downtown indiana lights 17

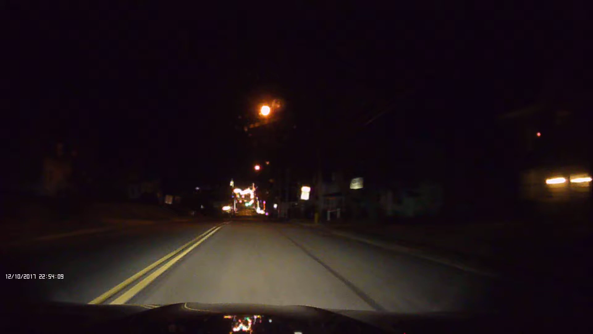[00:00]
These lights in the buildings really make it. Oh yeah, it was neat. Yeah.